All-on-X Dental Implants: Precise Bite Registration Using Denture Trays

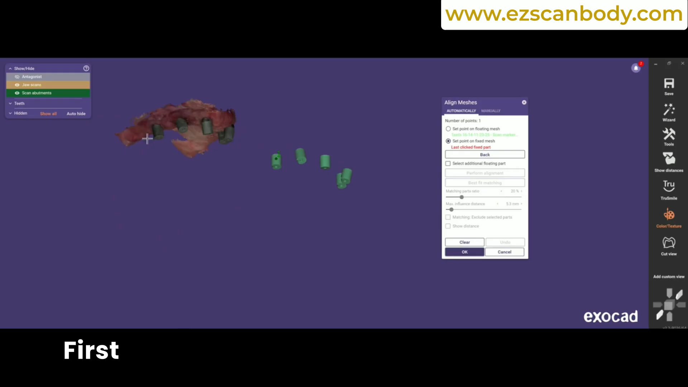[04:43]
Bring the two meshes close to better visualize their positions.